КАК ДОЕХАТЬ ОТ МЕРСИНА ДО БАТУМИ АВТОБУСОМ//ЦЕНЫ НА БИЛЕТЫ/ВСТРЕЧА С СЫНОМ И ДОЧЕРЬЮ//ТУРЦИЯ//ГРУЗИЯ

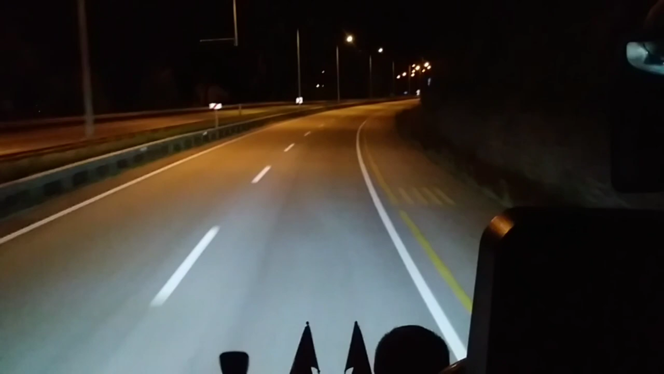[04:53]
Время 5.26. Скоро мы будем, через 2 часа, уже будем в Трапзоне. Дороги, дороги, дороги. Посмотрите, какие все ухоженные, вообще, покрашенные везде знаки. Мы едем сейчас вдоль берега Черного моря. Мы не видим, вот, с той стороны моря.